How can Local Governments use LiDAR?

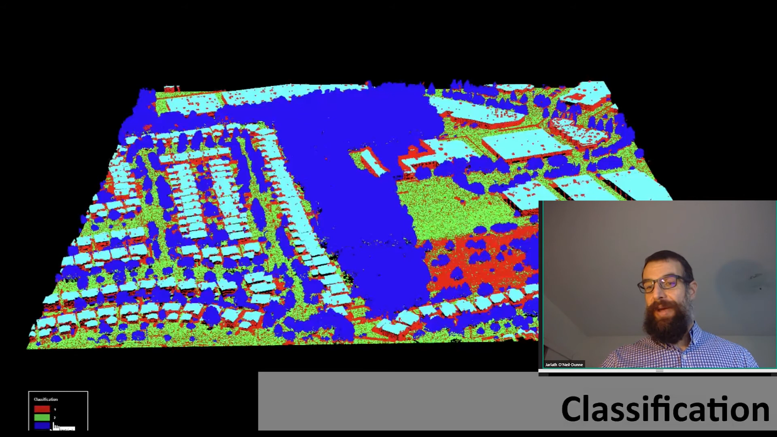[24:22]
generally will cost you more because this is something that the contractor is doing by applying a combination of automated algorithms and then also manual editing. So you can imagine this can not only add to the cost, but also add to the time it takes to deliver your product. So let's zoom in a little bit more and investigate these LiDAR point clouds and all the magic and beauty that they provide to us. So this particular slide here, you're going to see those sort of looks like goal posts over those trees and some little red dots. We're going to drop a profile over these trees here and examine these LiDAR attributes so we can better understand it. So this is the elevation profile of those trees there relative to the ground.
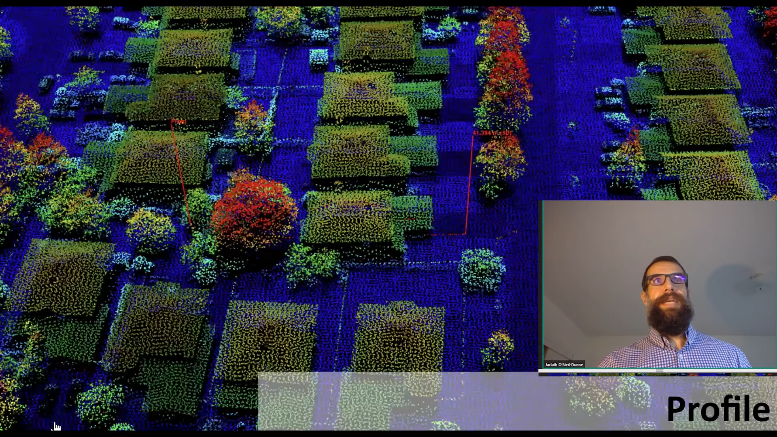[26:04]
Let's take a look at the profile in another area, mix of tree canopy and buildings here. Once again, we can take a look at the profile there with the number of returns, with the building having single returns because it's a hard surface along with the ground and the trees having multiple returns.
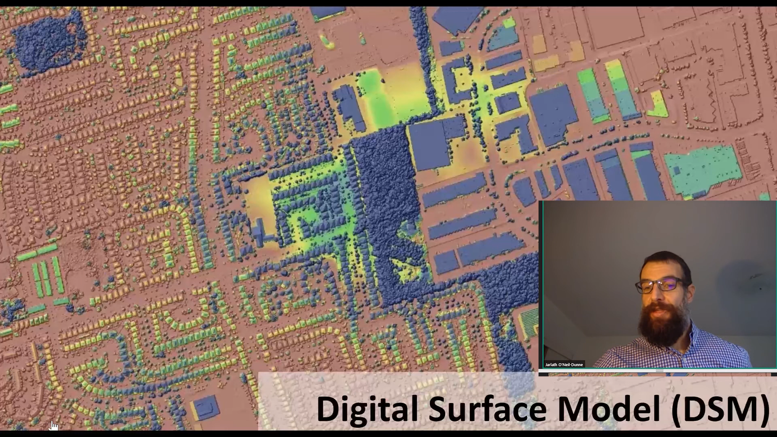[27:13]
The height is typically computed relative to sea level. So if you have a 20-foot building in a valley and a 20-foot building on a hilltop, those will have different elevations because of the underlying terrain. Then we have the digital elevation model. In this case, as long as the contractor has at least classified those points as ground, we can filter away the above ground features such as the building and trees and only display the ground surface. And we do this in a rasterized format. So we've gone from points to grid cells here. And this is a digital elevation model. And these DSMs and DEMs display much more
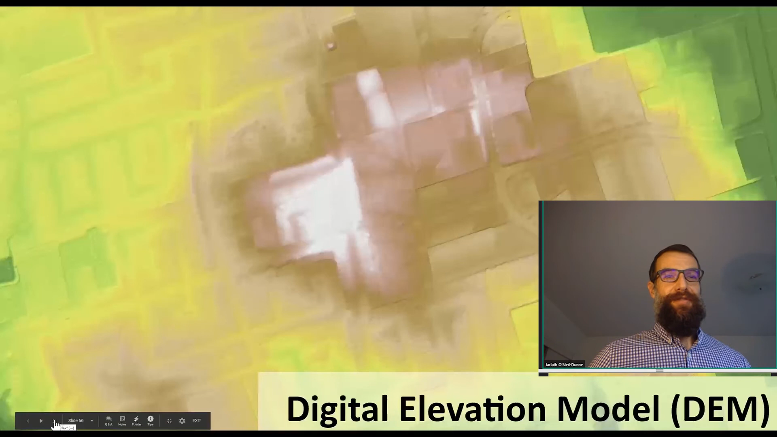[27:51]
quickly in your GIS and are typically what we use for analysis as opposed to the point cloud. Everything that you see from line of sight to the HLZ, the helicopter landing zone, to the flood modeling, those are done either using digital surface models or digital elevation models in a raster format. Now we can take the DSM and subtract the DEM and we end up with a height above ground model. This is typically called an NDSM or normalized digital surface model. Incredibly valuable here because now we can get the heights of all our above ground features. In this case, you'll be able to see the heights of buildings, the heights of the tree canopy,
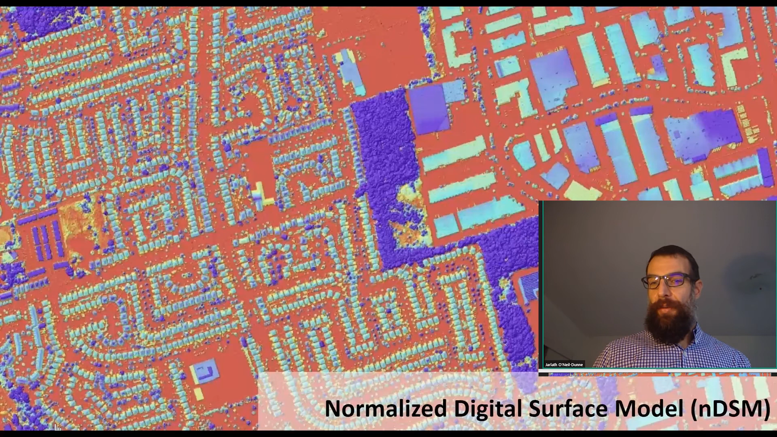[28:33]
and you'll even notice that if you look closely, you can see some of the utility lines and utility poles through there. Imagine the time savings you get in terms of doing critical infrastructure inventory when you can just go into your GIS and measure the height of everything as opposed to having to send out survey crews to do all of that work. And then this is an intensity product. This is typically something that's left utilized from LIDAR data because it just looks funny.
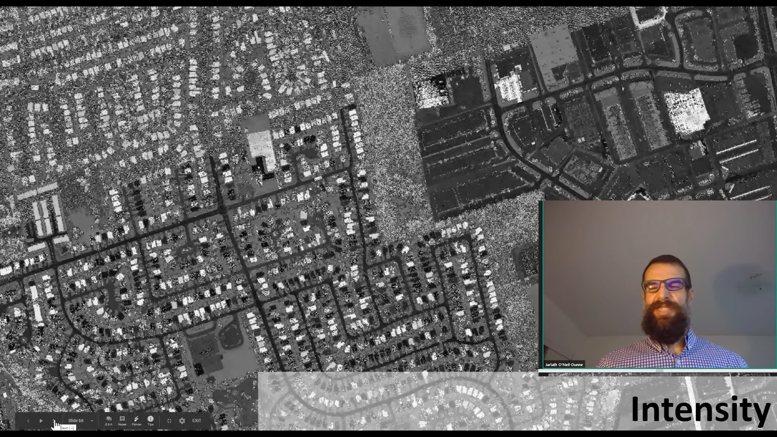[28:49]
It's just not quite as good as your imagery, but still a valuable product that can be useful in certain cases such as mapping impervious surfaces. Let's zoom in a little bit closer. So here's just the imagery for reference.
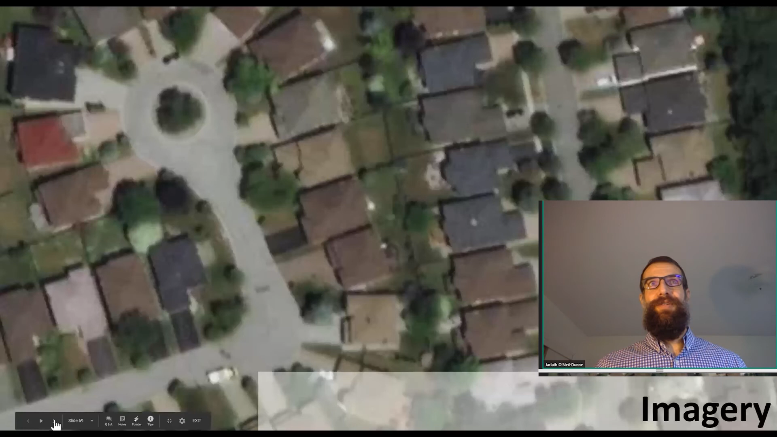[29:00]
Here's that digital surface model, true 3D representation of the Earth's surface and all its features, the DEM.
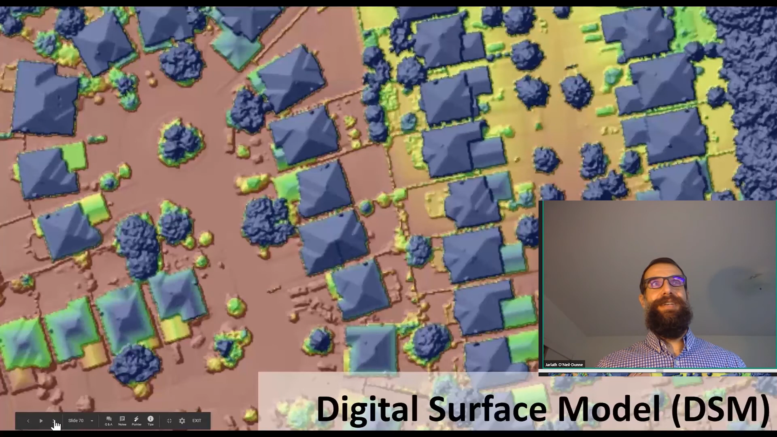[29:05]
Now I'll just draw your attention here to some things you'll notice in those areas under the buildings. If I flip back and forth here, you'll notice they sort of look triangular and that's because the LIDAR sensor does not penetrate the building. So when we're generating these surface models, which are raster gridded representations of the LIDAR data, we don't have any information under those buildings. So it ends up with this sort of triangular representation of them.
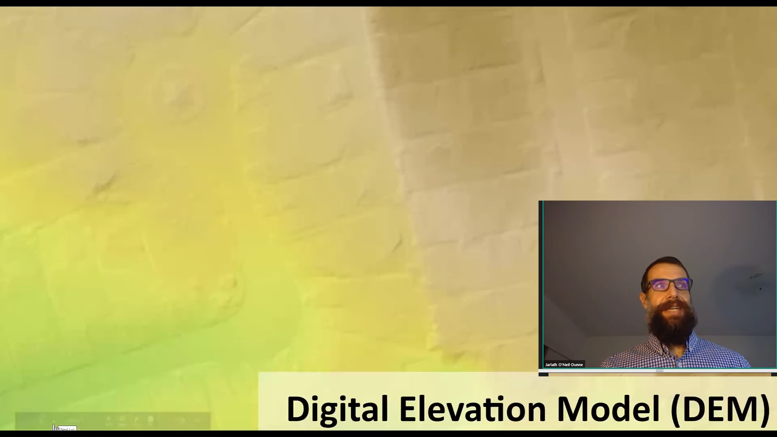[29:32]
So it's just important to keep in mind the limitations of LIDAR in those cases. And here's that normalized digital surface model where we're looking at the height of our ground, and we can clearly see which trees are taller than which buildings.
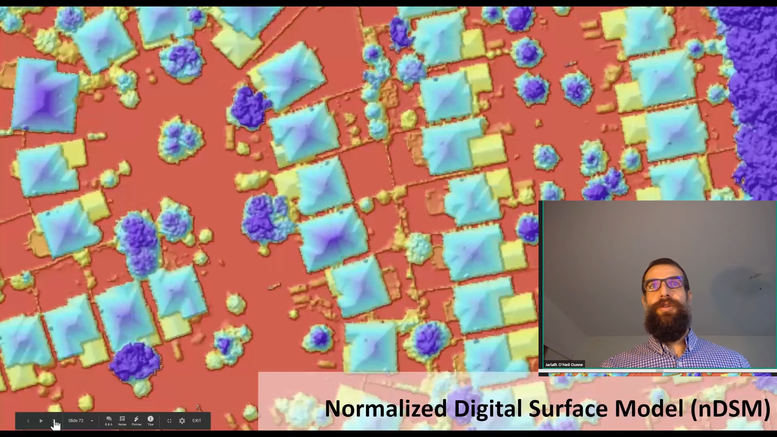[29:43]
And this has a variety of use cases, including some, for example, such as looking at what trees provide benefits that will cool those homes based on sun angle at specific times. Also used to help do things like place solar panels on top of a building to know how much energy may be generated.
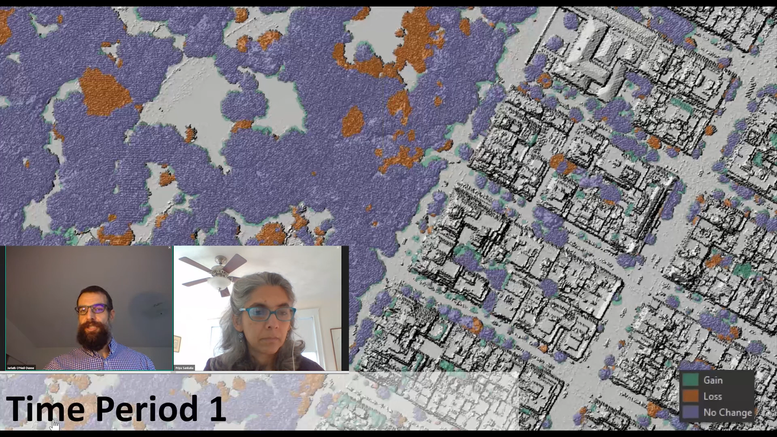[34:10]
And the green is new tree canopy. So we measured from time period one to time period two, in this case, 2010 to 2018. And what you'll notice here is that when we go to time period two, those orange areas appear smooth and that's because those trees have been removed. So just flipping back and forth between here, our ability not just to track our anthropogenic, our man-made infrastructure, but our green infrastructure over time is really valuable so that we can understand not just the trees that we've planted,
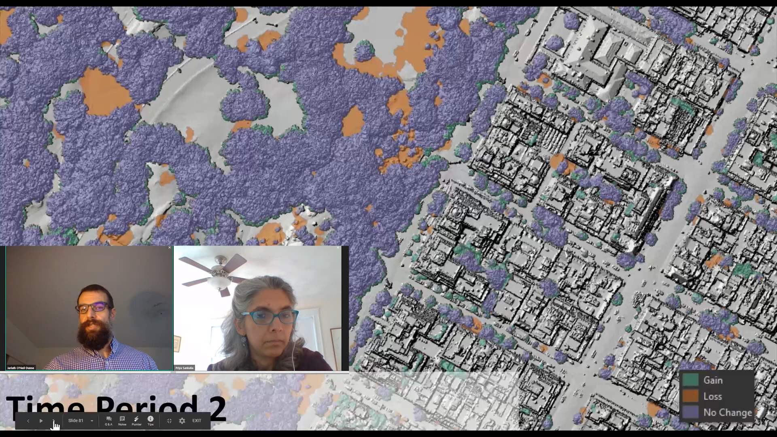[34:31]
but we can also understand what trees we perhaps lost due to invasive
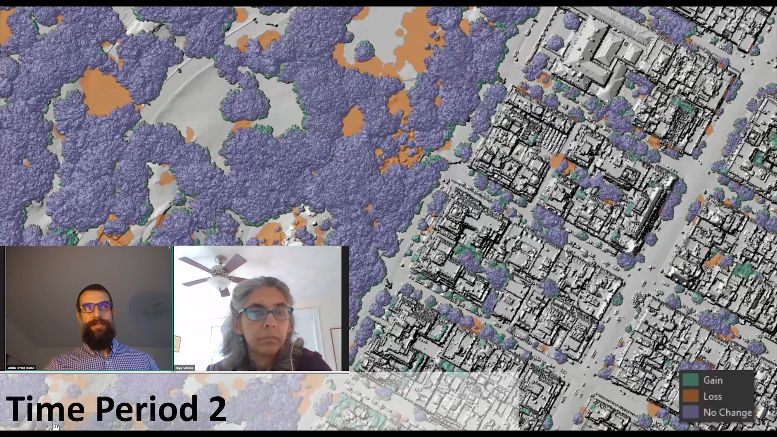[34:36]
species or storms or any of those types of things.
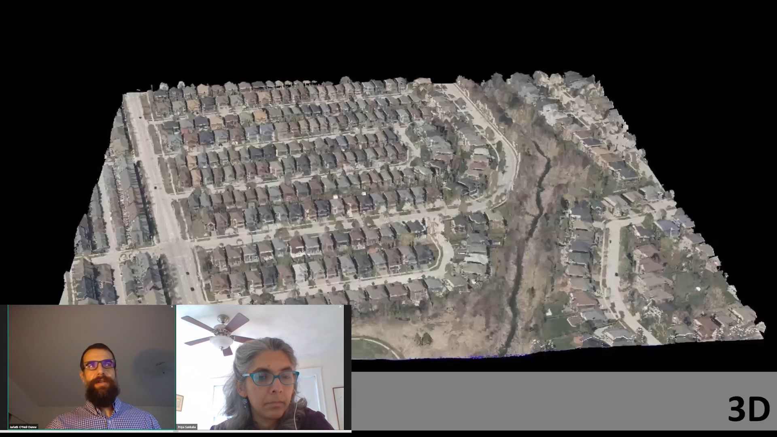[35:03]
but these very time-intensive field exercises that would be extremely costly and sometimes depending on your streams difficult to do, we can do now with LIDAR data.
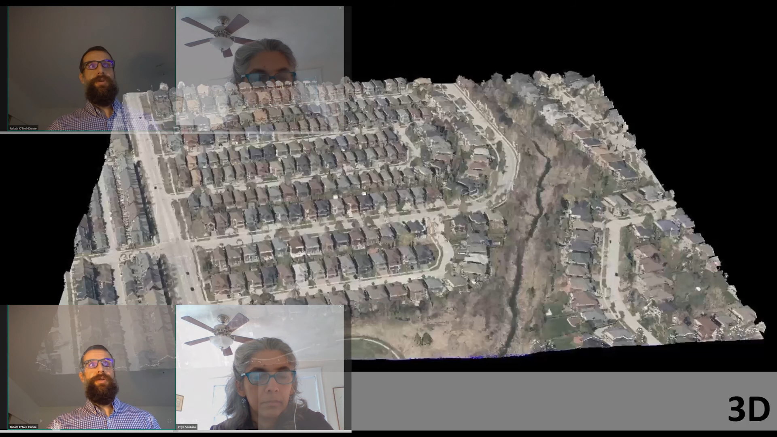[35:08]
So this is an example of that area we just looked at.